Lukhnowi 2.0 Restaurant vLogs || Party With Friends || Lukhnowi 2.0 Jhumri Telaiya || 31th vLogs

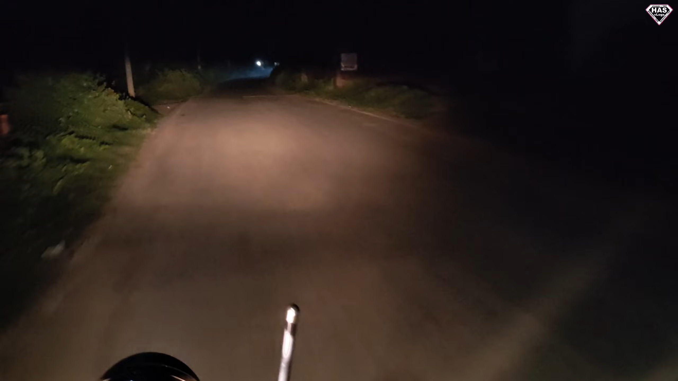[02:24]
कंच कर रहे हैंली कठाडी पहुंच गये पीछे के सब्साबरी इसगरी था जो आपको दिखारे है यह कठाडी,
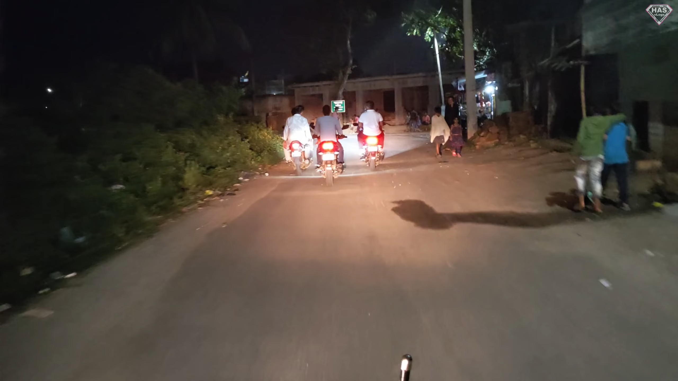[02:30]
बठाण चॉप, आपको दिखाते हैं इप यह बठाण चॉप कर रहे है
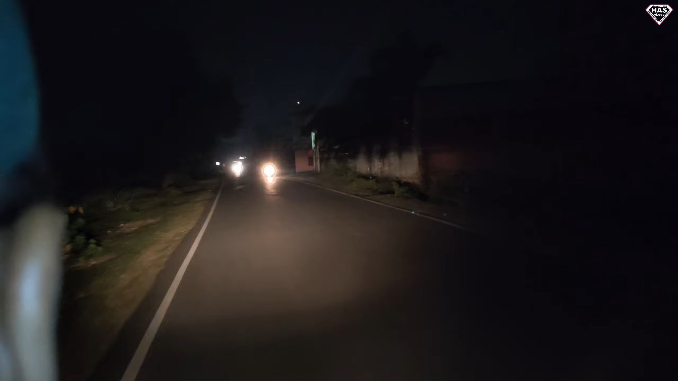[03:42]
यह रागुणियाडी कोन तो डी है यह जो भी डीर है चारडी चारडी हम लोग पहुंचे ही
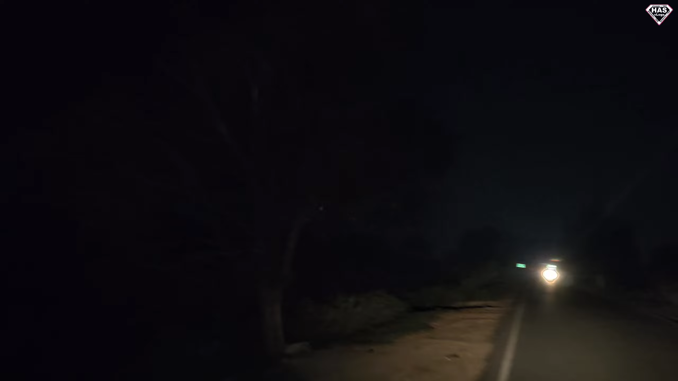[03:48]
थे कि यहां से देखिए पांजेडी का खुश्रत सना जारा दिखता है
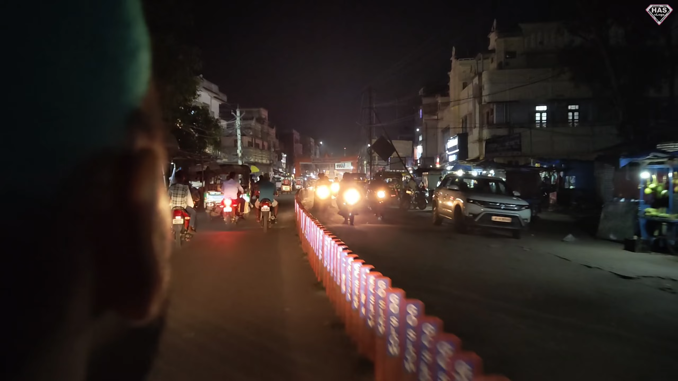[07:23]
के तरफ यहां से थोड़ा टाइम लगेगा और वड़र भी लेंगे और यह सामने आगे